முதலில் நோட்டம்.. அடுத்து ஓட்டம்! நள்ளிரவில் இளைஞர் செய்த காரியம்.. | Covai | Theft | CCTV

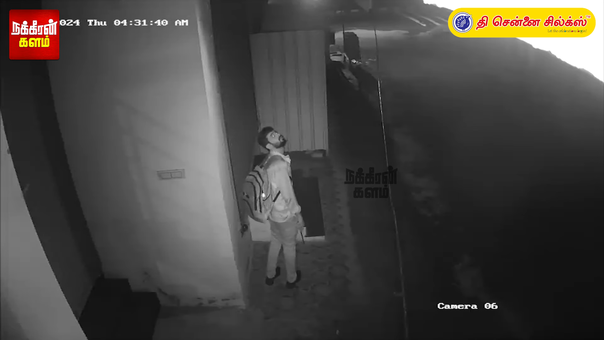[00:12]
முதலில்орот ஐராயித்துlived பிரு Kurz Quinnike போவை மாவட்டம் மேட்ட பாலையம் அடுத்த